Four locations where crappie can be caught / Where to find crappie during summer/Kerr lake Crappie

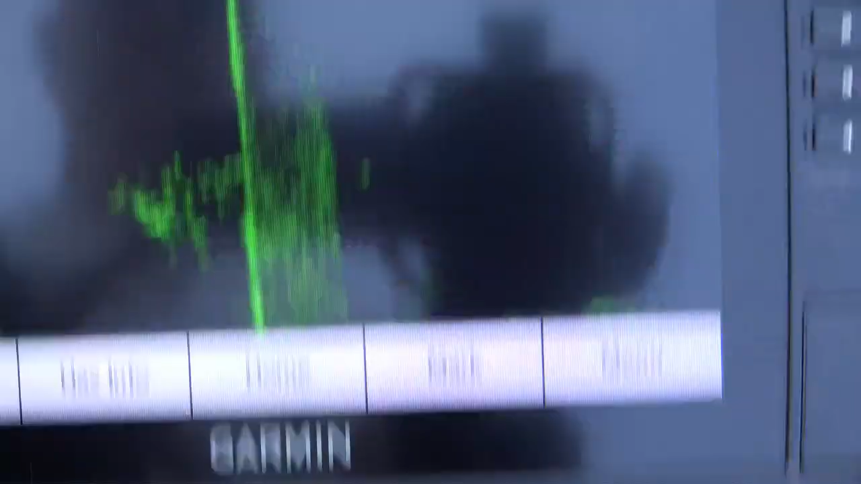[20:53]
Boom. We'll look up. There's a column right there. Look right back down.